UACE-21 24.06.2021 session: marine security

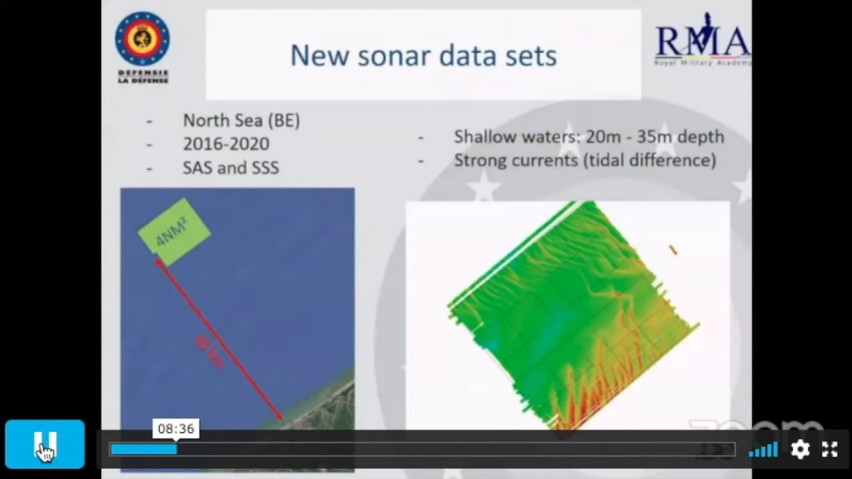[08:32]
characterized by very strong currents because of the tidal difference that is expressed here in the North Sea. So we have different types of cyclones as well, fine coarse sun, which is really flat.